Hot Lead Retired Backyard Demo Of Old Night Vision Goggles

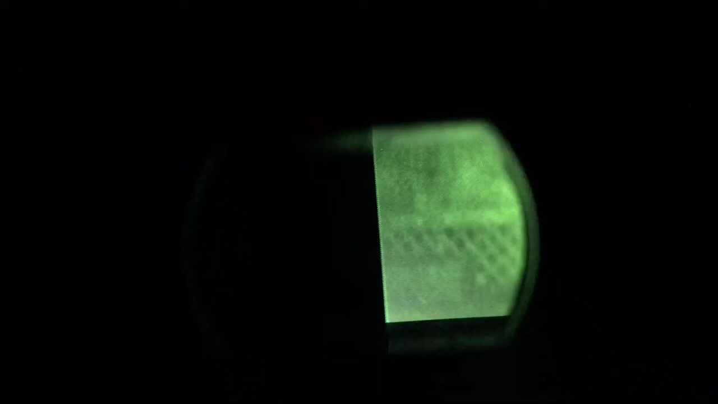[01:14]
Okay, now I got it in color mode. There's the barn. The doors. Alright, now I'm gonna flip the light on. And I'm gonna keep the camera running so you know this is real. There's some lights over there but they're way off. Okay, if you turn the light on.